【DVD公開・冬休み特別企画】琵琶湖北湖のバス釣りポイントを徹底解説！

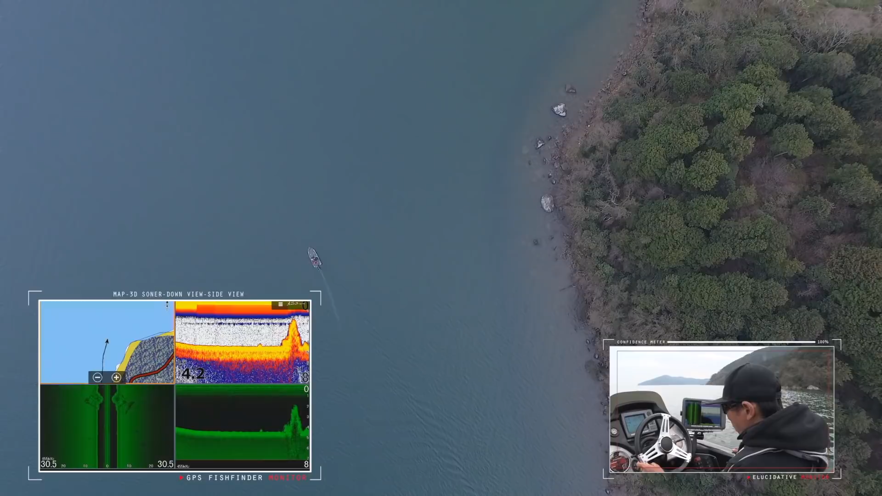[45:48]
盛り上がりですね、横に鎮線が絡んでるのが、ストラクチャースキャンで見ると分かりますね。今1つ目の、魚礁を映ったところですね。でここから、ゴロタが始まってまた盛り上がりの2つ目の魚礁、今釣ったのがそうですね。でそこからもう1つ出てくるんですけども、もう1つはねちょっと背の低い瓦礫のようなものが沈んだ魚礁になってます。
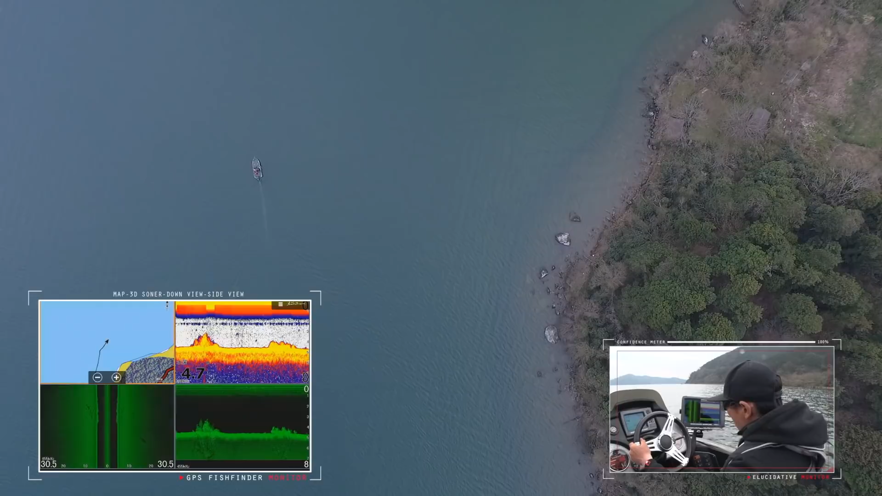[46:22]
今釣り出したのがそうですね。ちょっと2つ目からちょっと離れたところにあるんですけども、ここも魚礁のようなものが沈んでますね。この3つ、だいたいここの場所のポイントはこの魚礁ですね。
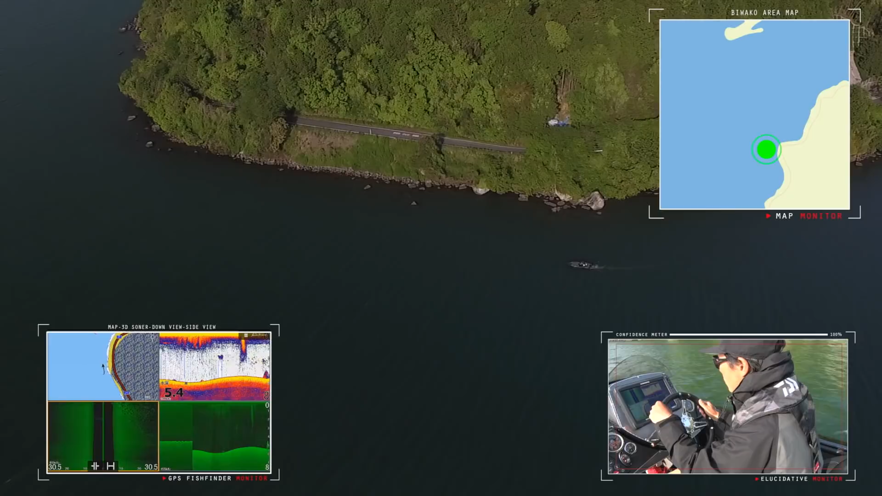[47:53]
今ストラクチャースキャンに釣り始めました。魚探の方映ってますね。
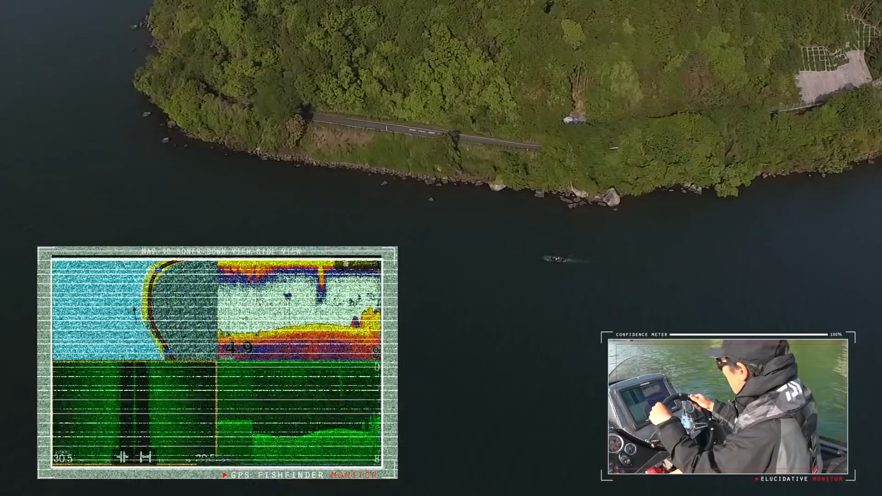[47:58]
ここは結構沖まで張り出しているピンスポットですね。ここからボートポジションは今水深 4.5 メーターなんですけども、比較的張り出しはないですね。
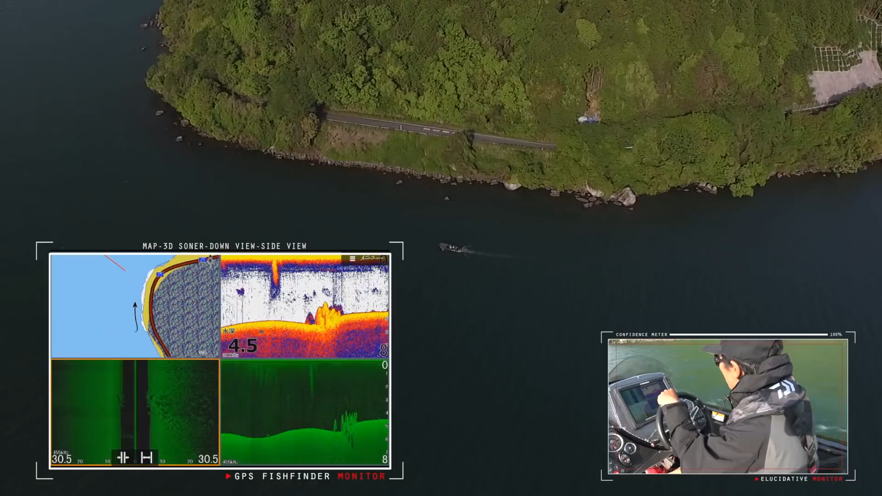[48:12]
結構岸寄りにずっと岩が続くスポットなんですけど、ここ自体が岬上に張り出してるんで、
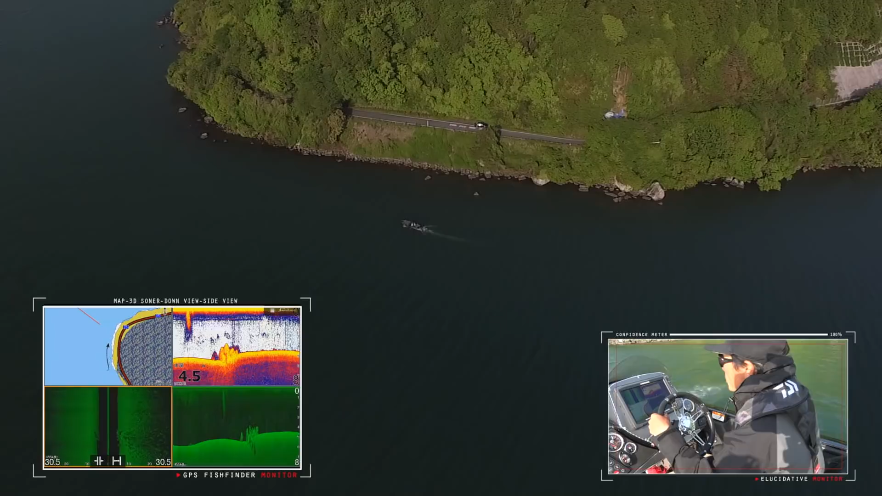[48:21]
一つのポイントになってると思います。ちょうど今から岬の先端に差し掛かって、北側にずっと入り込んでいくんですけれども、結構これがね強く当たりやすい面になってるんで、北面が、そして岩も比較的シャローの岩が大きな岩群がずっと続くんで、
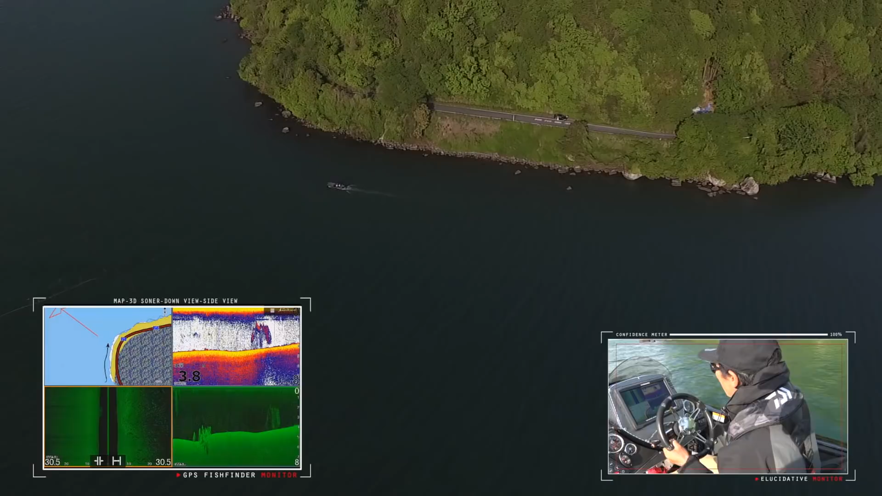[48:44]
ストレッチとして流したりしてよく釣る場所ですね。
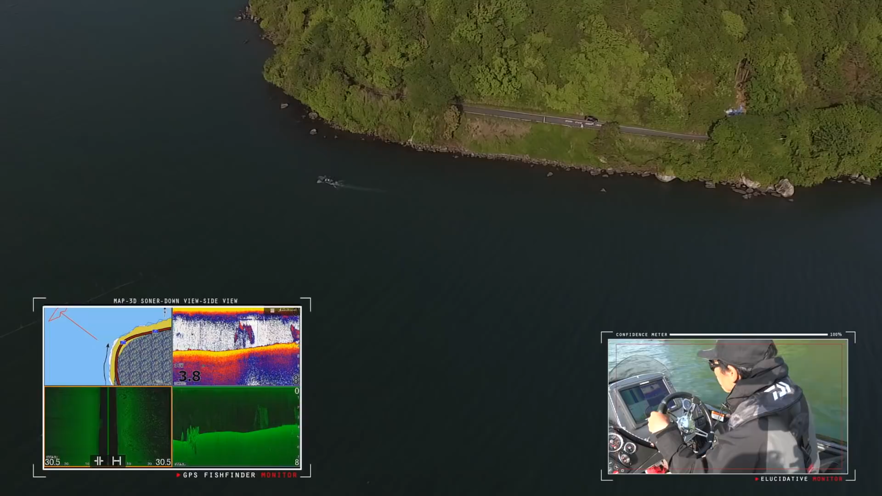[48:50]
先端付近ですね、今ちょうど魚探映像的にもベイトフィッシュがすごい絡んでるような感じです。
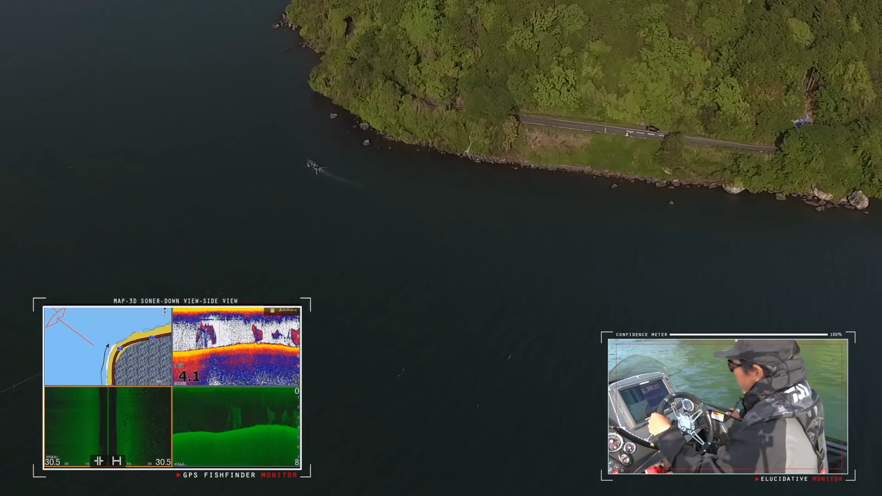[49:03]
だいたい水深は5メーターぐらいのフラットが岩から離れると続くような感じですね。ベイトフィッシュすごいですね。
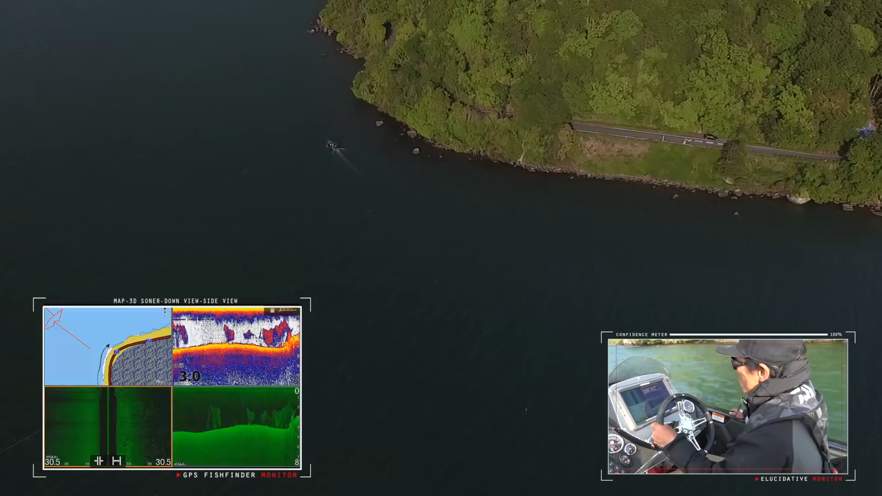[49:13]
この辺からかなり大きな岩が、ゴロゴロと岸に続いて、要所要所若干ですけどね沖に張り出してるような感じですね。
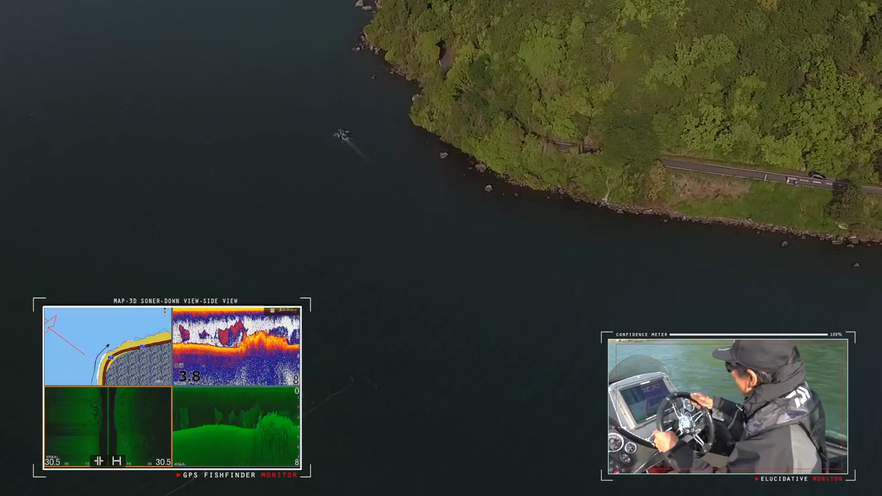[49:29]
こんな感じのところが、断続的に続くので、いや今ベイトフィッシュすごいですね。